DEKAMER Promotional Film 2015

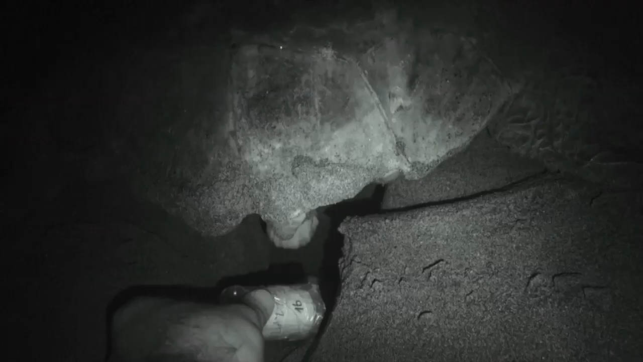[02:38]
The Decamer team places an electronic temperature recorder in some of the nests to determine the hatchling's gender.
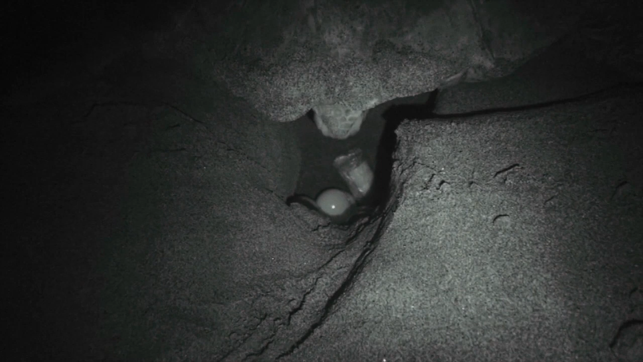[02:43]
Female hatchlings are more likely to develop at around 32 degrees, where males are more likely to do so at around 26 degrees. After laying approximately 70 to 100 eggs, the female begins to close the nest.
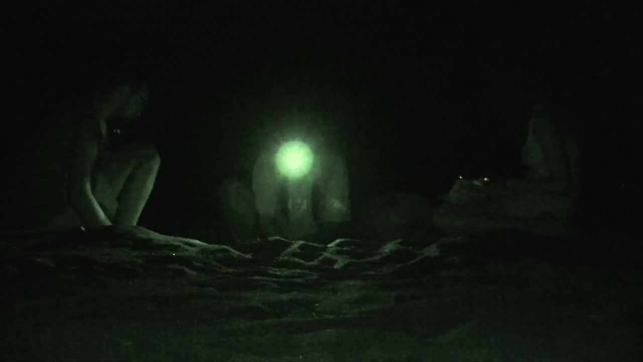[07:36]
The number of volunteers on the night patrols increase.
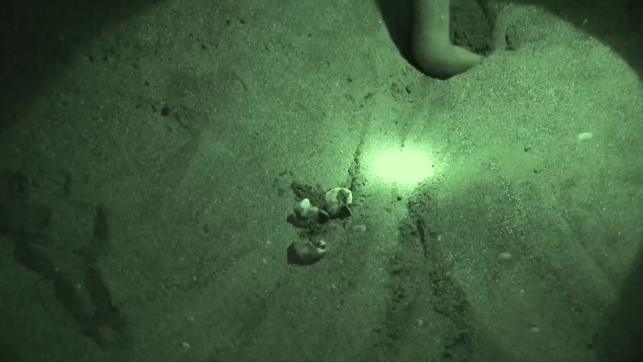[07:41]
All night they will excavate the nests along the beach where most of the hatchlings have already emerged and collect data.
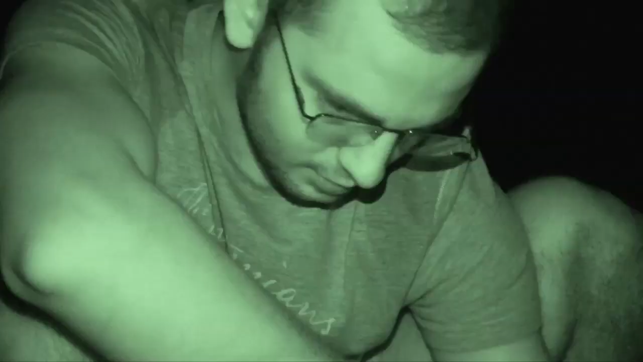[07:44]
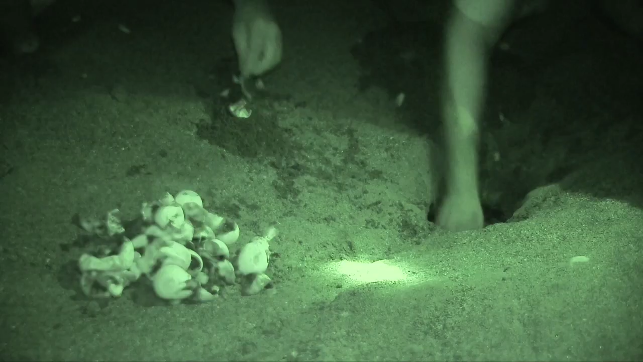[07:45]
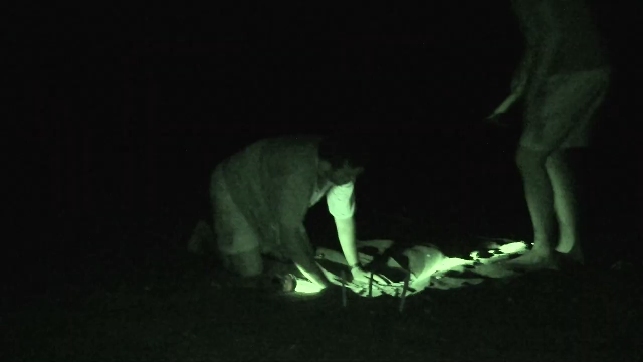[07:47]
Team leader Mujahid Sechme and his friends work as a nest.
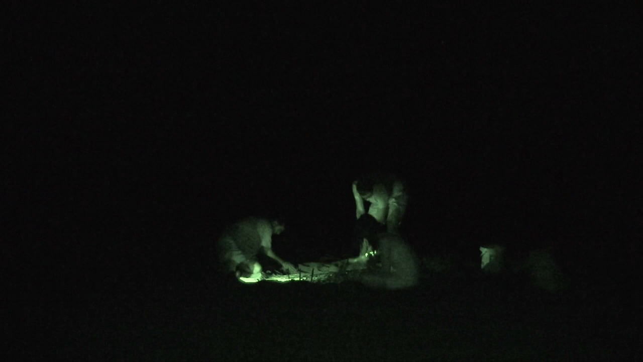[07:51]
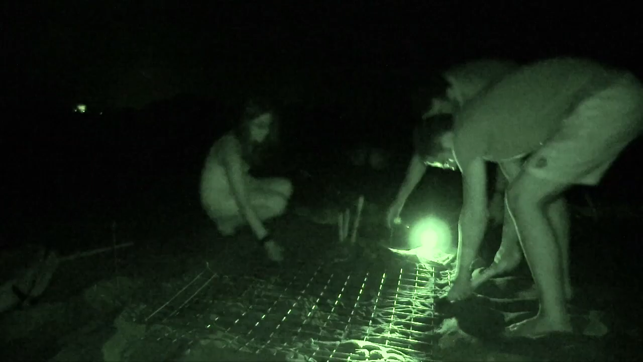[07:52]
The hatchlings hatched from their eggs a few days ago and headed towards the sea. The team first uncages the nest and excavates it.
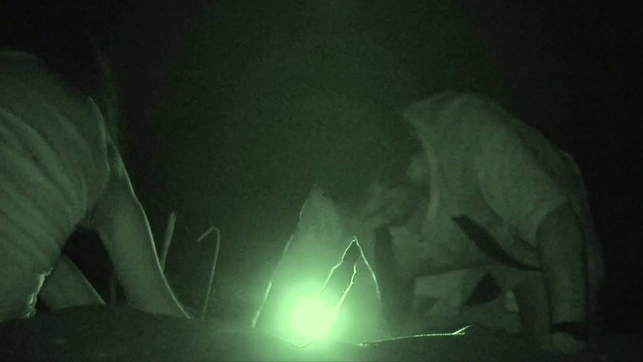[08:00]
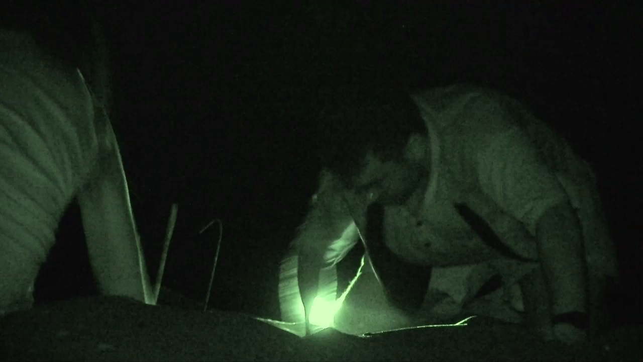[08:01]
They remove sand from the nest very carefully as there still may be hatchlings in the nest of 50 centimeters deep.
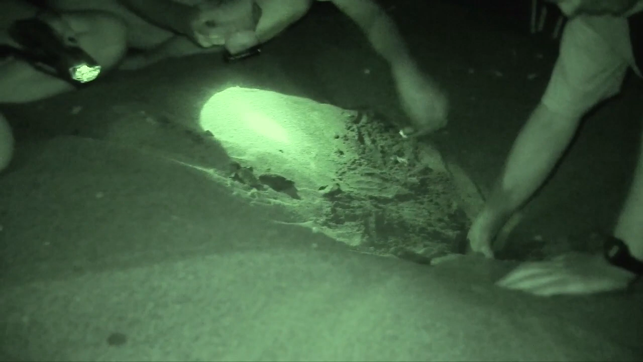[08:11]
Finally, they find the hatchlings that were trapped within the deepest portion of the nest. These hatchlings, weak and exhausted, were unable to reach the surface. They have to dig through sand of 50 to 60 centimeters to reach the surface.
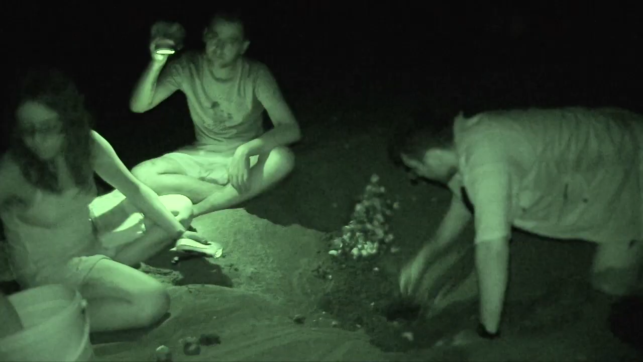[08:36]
Mujahid removes the hatchlings and places them in a bucket.
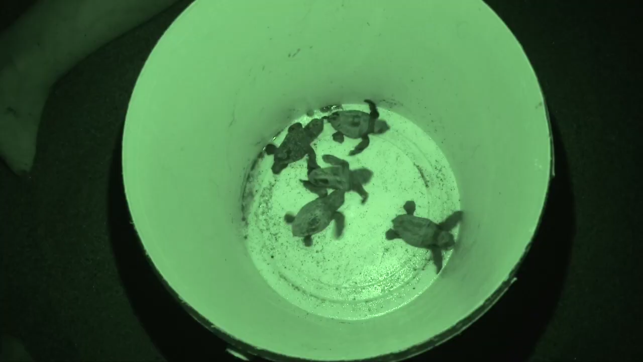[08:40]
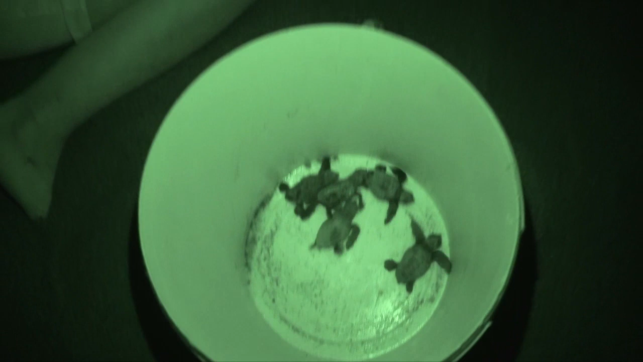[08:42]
The team then counts and recalls the number of empty eggshells.
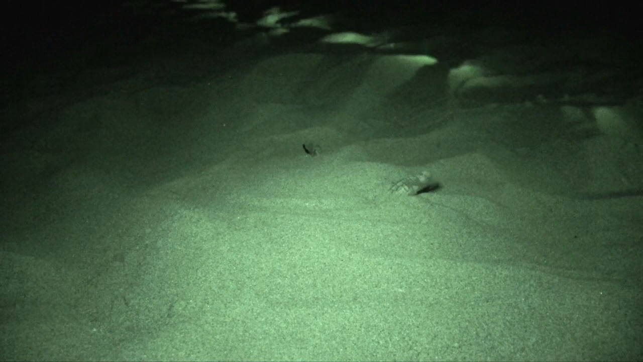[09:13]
The team witnesses the emergence of baby sea turtles as they walk towards another nest to be open. Once out of their eggs, hatchlings do not immediately emerge from their sandy nests.
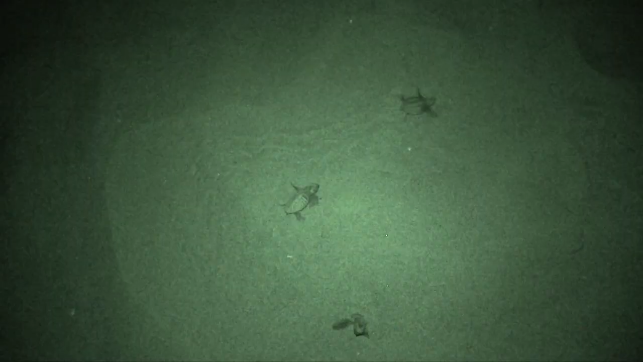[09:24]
But instead, stay under 20 to 30 centimeters of sand for a couple of days. First, their yolk sacs must fall off and the hatchlings must dig their way out from underneath the sand. A hatchling's ability to breathe under 20 to 30 centimeters of sand proves the success of the adult female caretas in nest making.
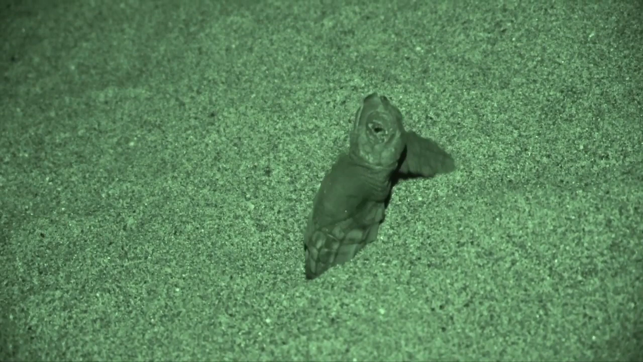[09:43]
Hatchlings emerge from the nest either one by one or in groups,
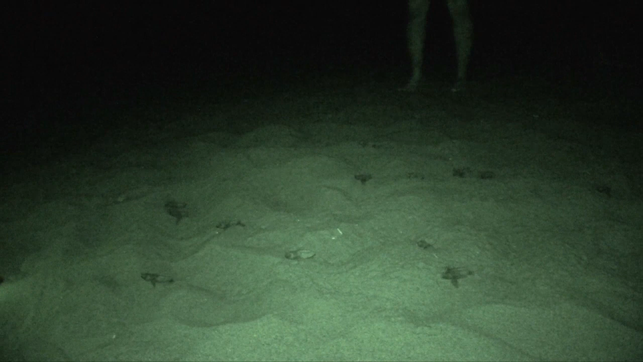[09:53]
which mean that all the hatchlings in one nest might not emerge during the same night. It might take three or four nights for all hatchlings to leave the nest.
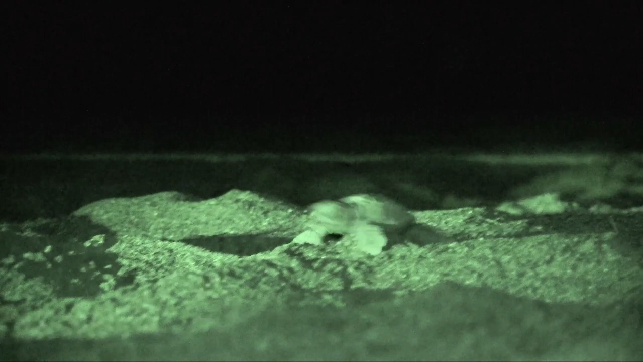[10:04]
There is a strategic reason for hatchlings to emerge from the nest at night. Heat. The sun scorches the beach all day, but the sand becomes cool at night.